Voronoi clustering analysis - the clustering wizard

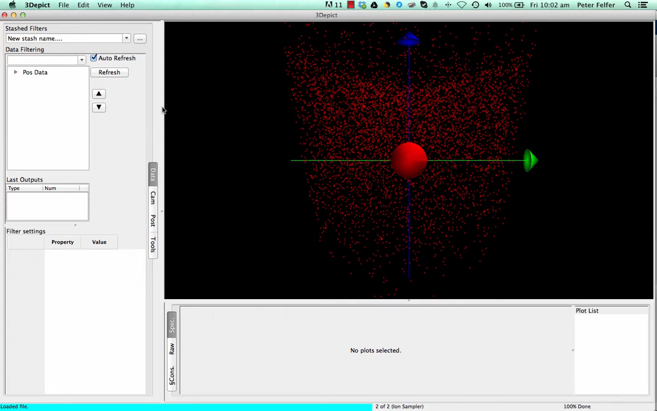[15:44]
Maybe we'll just delete the ion sampler so you can see what the entire data set looks like.
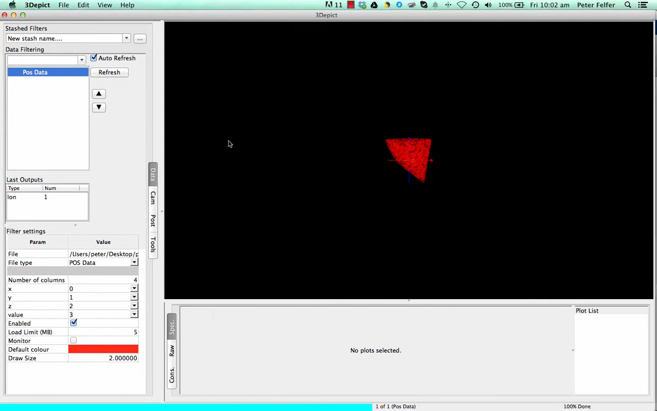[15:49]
It's a crop data set because there is a precipitate on one side.
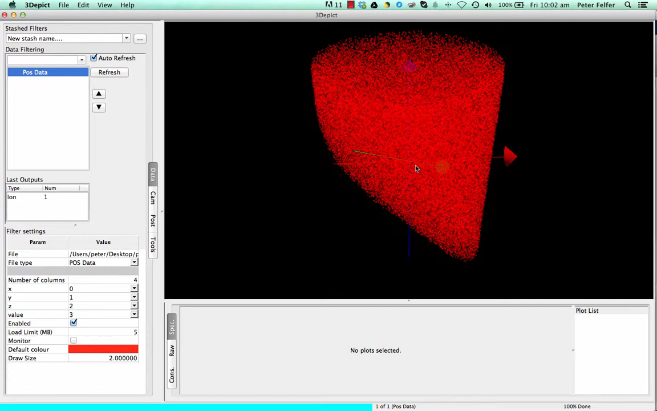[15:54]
So, this is actually precipitation near an interface.
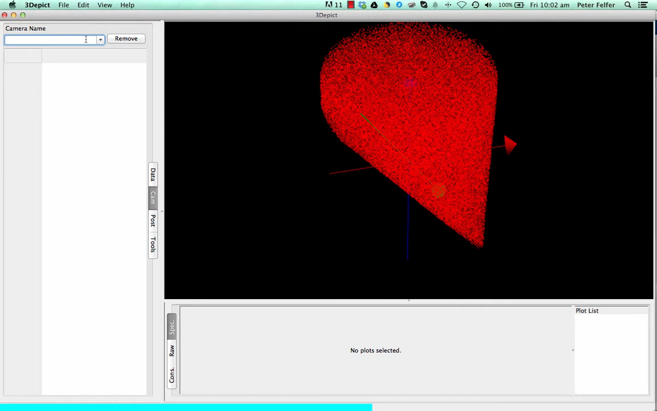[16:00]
So, let me just go and change the camera to orthogonal. I think that's a bit easier to see things then.
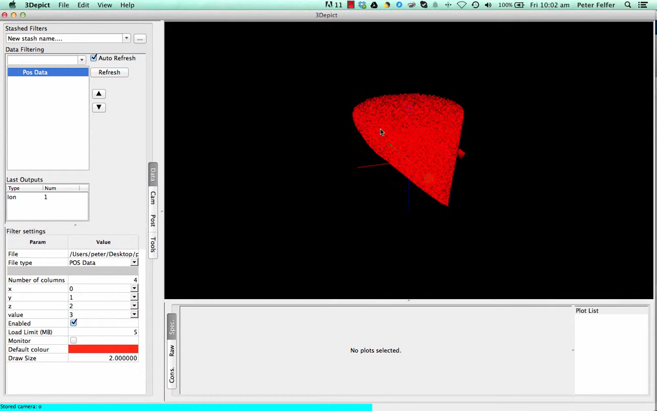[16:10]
Anyway, so, this is the data that we've done, the volume that we've done the analysis in. And let's just open the filtered version.
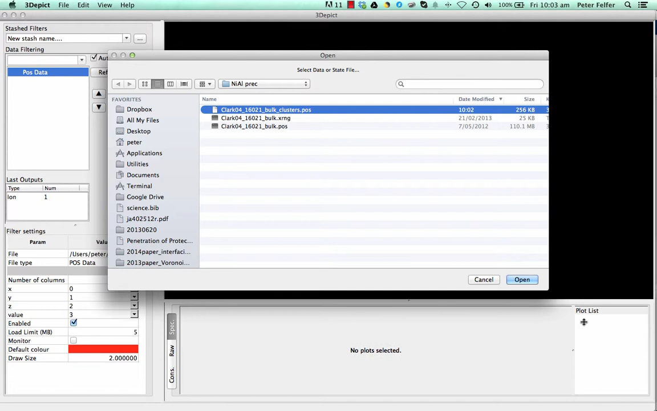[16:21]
So, remove the ion sampler as well.
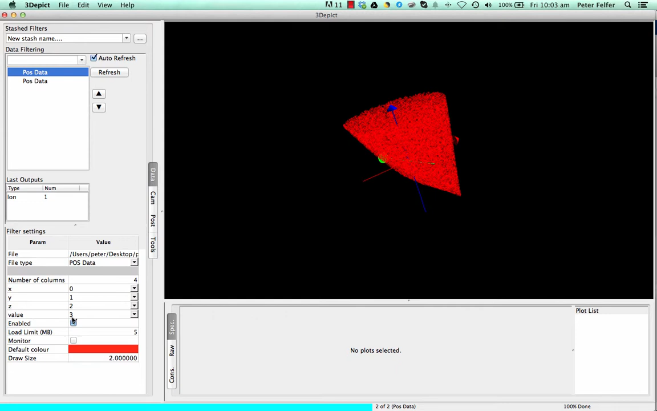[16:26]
And enable this. And you can see that we get very good cluster sampling. The 1 OP is just an artifact from the cropping. But, yeah. So, that's it for the clustering analysis using Voronoi cells. Very quick. Very simple to understand. The only thing it needs is a little bit of processing power and a little bit of memory on your computer.